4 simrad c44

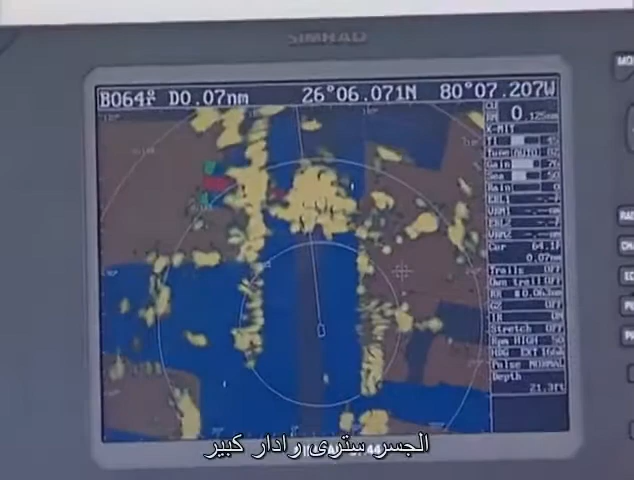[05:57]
Just coming out from under the bridge, you'll see a large radar target. It's a catamaran-type sightseeing boat just coming through the bridge.
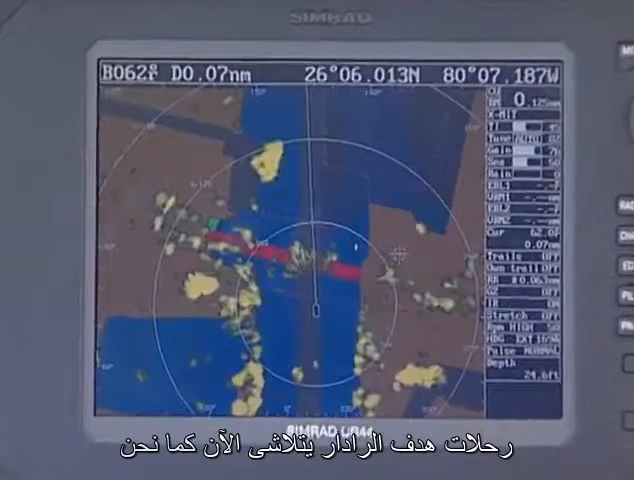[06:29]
And we should be able to see some cruise ships that are lying in their berths waiting to take folks out for their holiday weekends and holiday trips. The radar target now fades as we get under the bridge. And what you're seeing is the chart image of the bridge. As we're directly under that bridge, the radar doesn't look up.
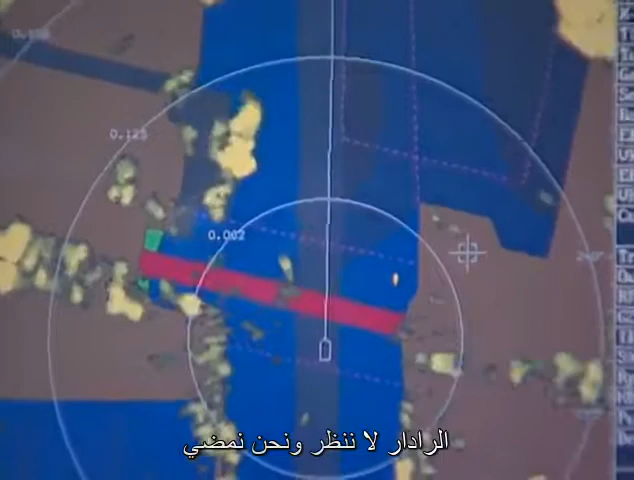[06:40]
As we pass the bridge, you'll start to see the bridge radar image appear astern of us.
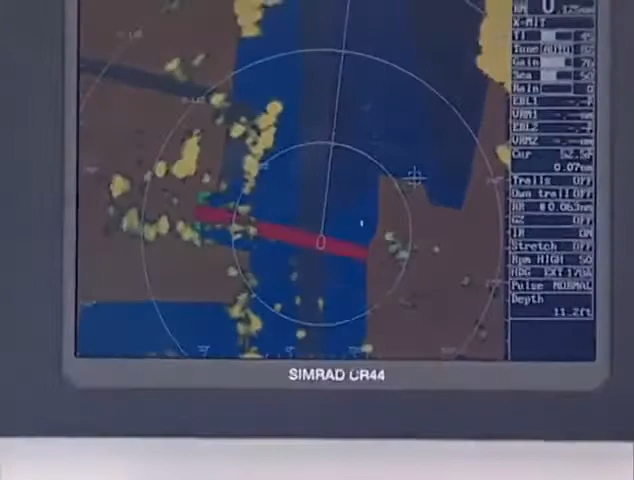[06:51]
There's a big target on our port side. That's the Queen M, another large mega yacht.
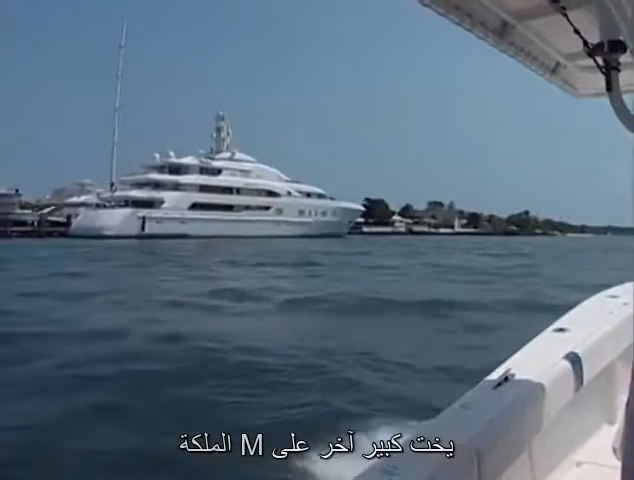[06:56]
On the starboard side is a massive radar target.
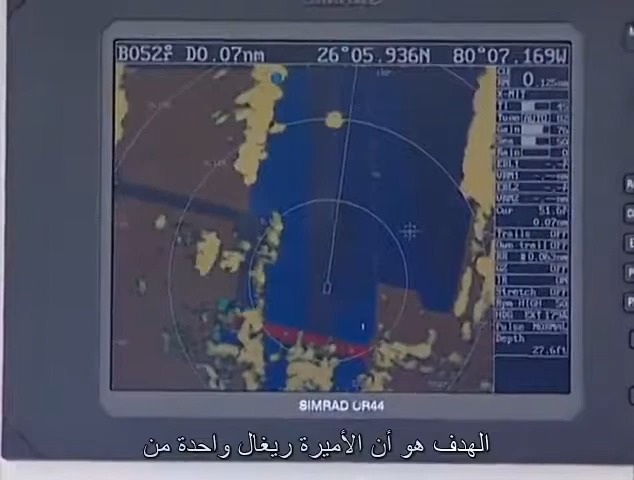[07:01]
That's the Regal Princess, one of the Princess cruise line ships. Another powerboat approaching on our port side. You'll see that target very clearly.
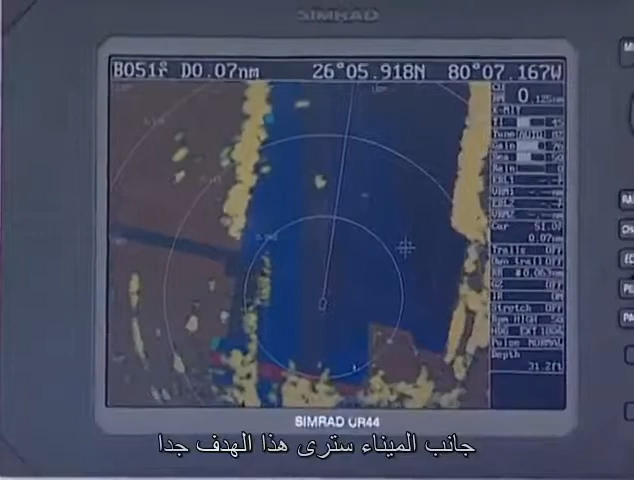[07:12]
And the bridge is just disappearing off the bottom of the screen. Just appearing on the left-hand side of the screen are two navigation buoys. They're swinging around on our bow now as we're turning towards them. There's a red marker floating in the water, and then there's a green marker on a post.
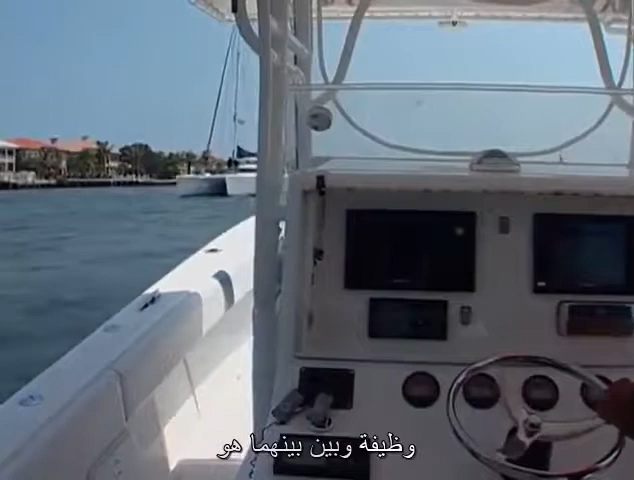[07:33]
And in between them is a catamaran, a sailboat. You can see those three images.
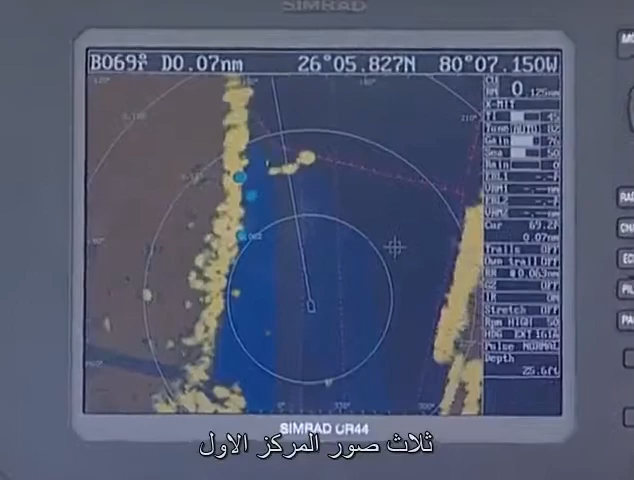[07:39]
The center one is the catamaran. The right-hand one is the red buoy. The left-hand one is the stake, or the day mark.
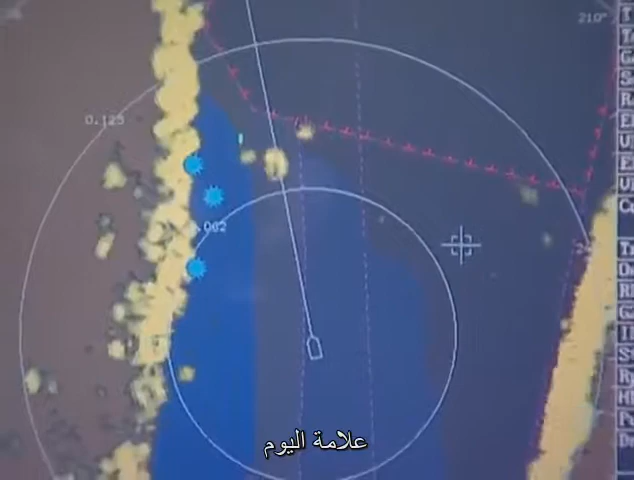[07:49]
The overlay is on now.
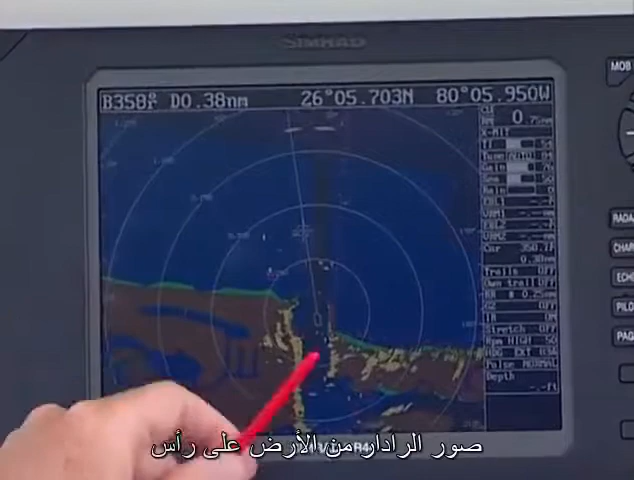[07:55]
These are the radar images of the land on top of the chart image.
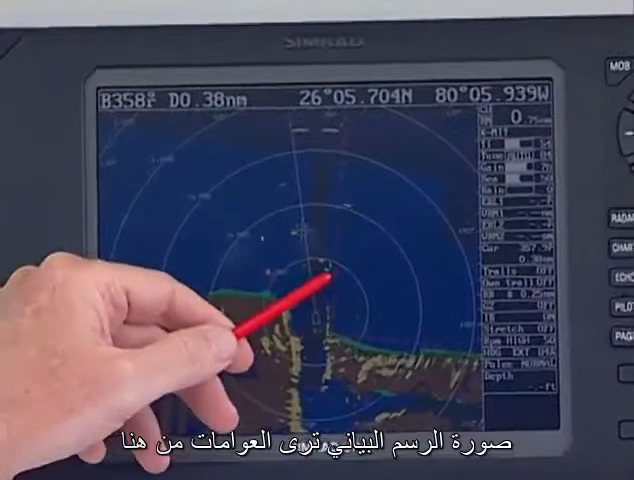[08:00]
You see the buoys out here and the radar image for the buoys. Also notice a Simrad unique feature is that the radar targets, the actual radar targets themselves, do not obscure the nav aid that they're trying to represent. And that's because the designers very cleverly took the layer off the chart that has all of the nav aids and put it on top of the radar image.
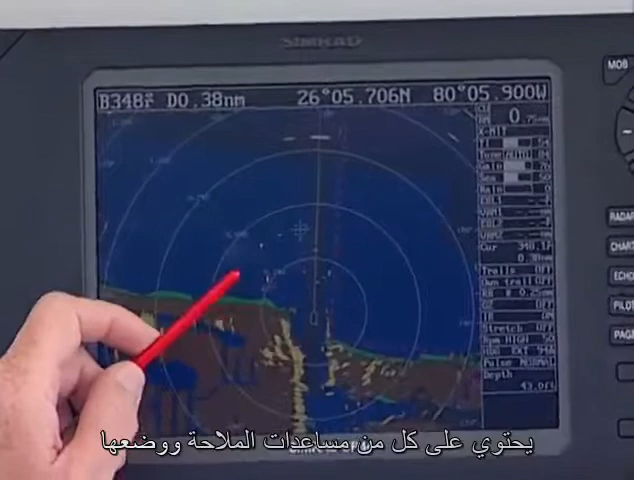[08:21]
Nobody else does that. The radar picture of the buoy obscures the buoy that you're trying to see, but not with a Simrad nav station.
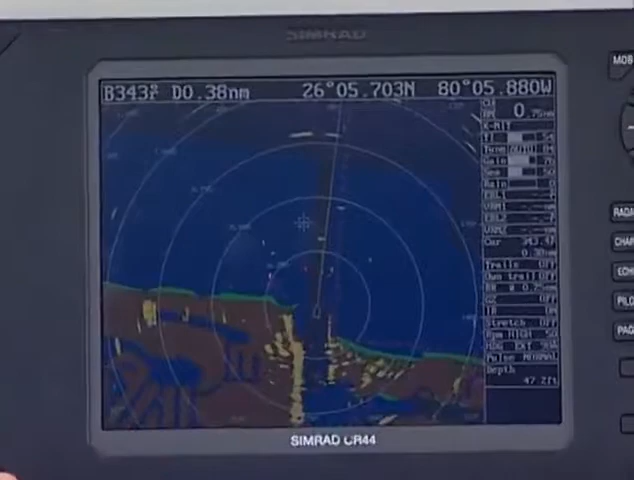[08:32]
We're on the radar overlay image. Here's a very large radar target coming right between the buoys out there.
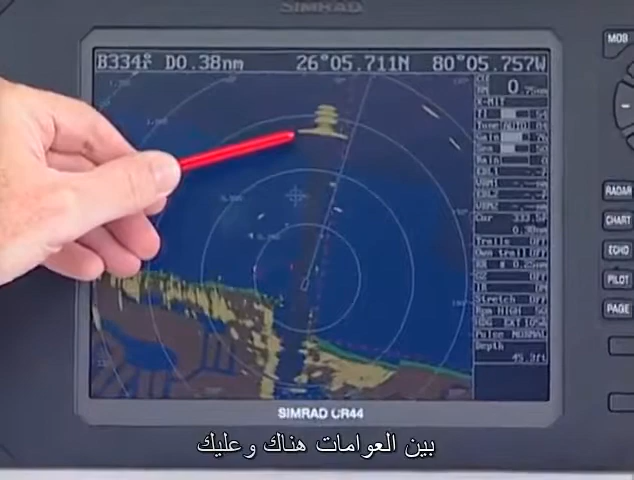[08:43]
And you'll see when we move the camera that a ship makes a very, very good radar target. The target coming at us.
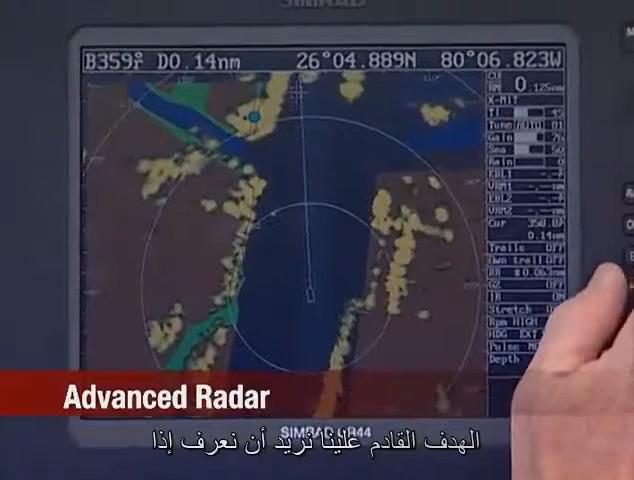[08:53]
We want to know if we're going to clear all right. I'm moving the EBL, electronic bearing line, right on top of the target, right here.
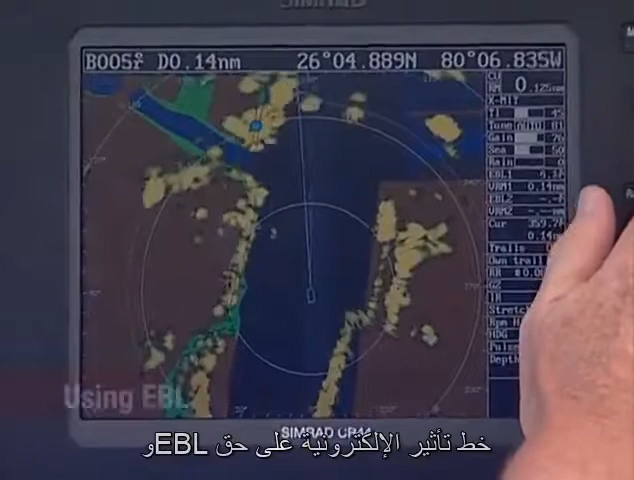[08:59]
Watch him come down the bearing line. If he comes all the way down the electronic bearing line, that's a collision. We need to make a decision here. We need to go one way or the other. If we turn to the left, he goes outside the bearing line and will pass outside and astern of us. If he had continued down that bearing line, that's a collision. That tells you slow down or make a dramatic change right now so somebody knows which way you're going.
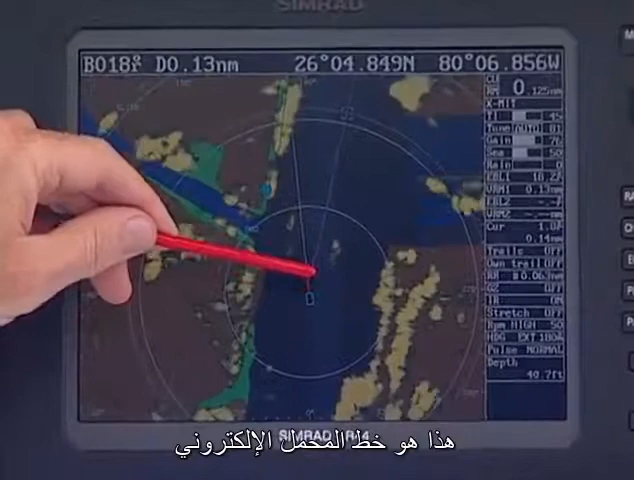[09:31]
That's the electronic bearing line.
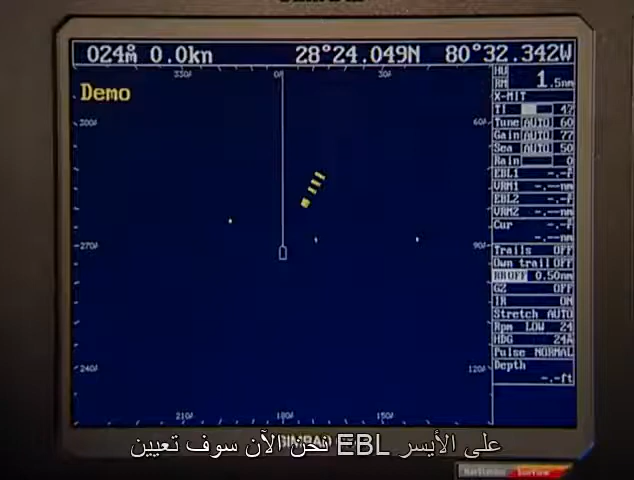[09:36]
Now we'll set the EBL on the left-hand side.
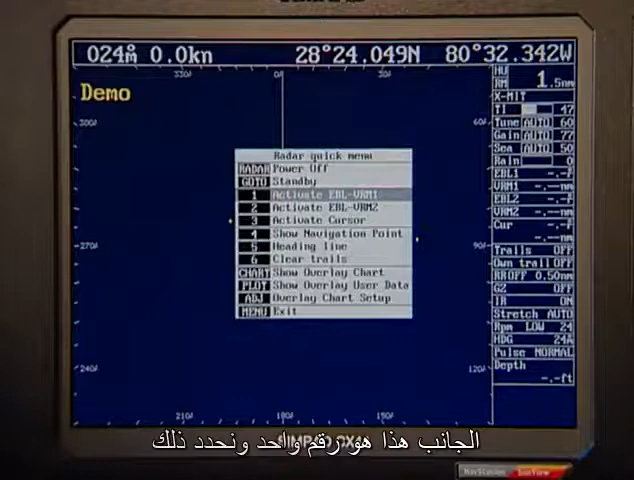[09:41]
That's number one. And we mark that first target. And number two
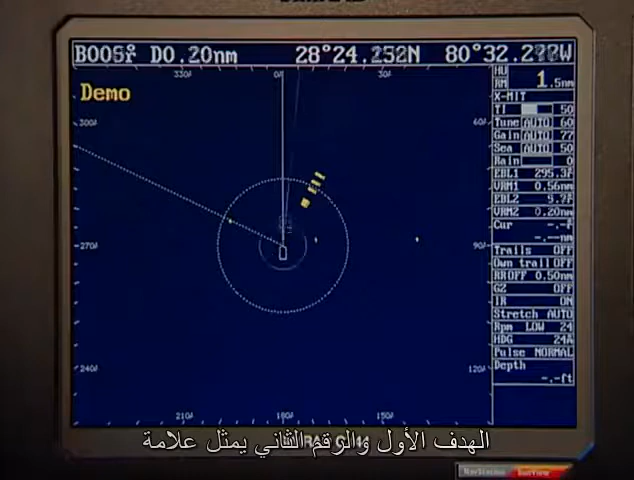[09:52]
marks the second target. . . . . . . Thank you.